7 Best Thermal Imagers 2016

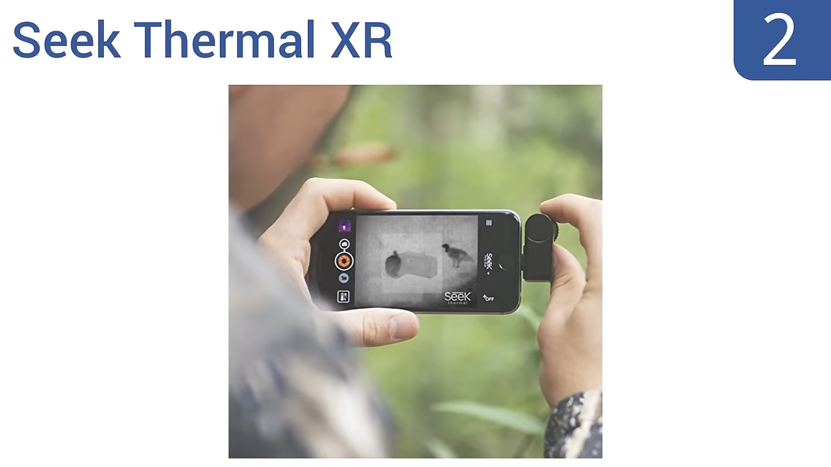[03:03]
temperature ranges from minus 40 degrees Fahrenheit up to 626 degrees Fahrenheit using 32,000 individual thermal pixels.